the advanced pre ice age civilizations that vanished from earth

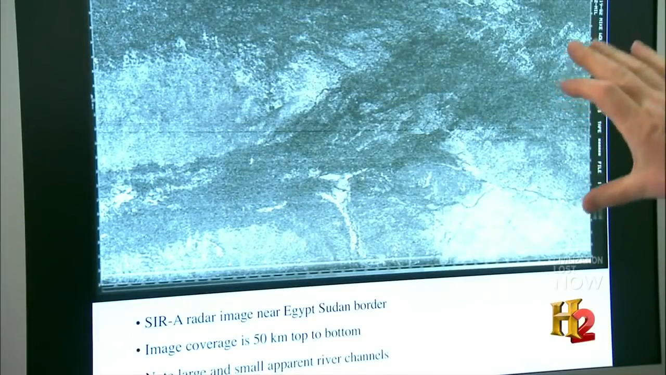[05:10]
This large feature here is actually a river, an ancient river channel that's as wide as the Nile, current Nile River Valley.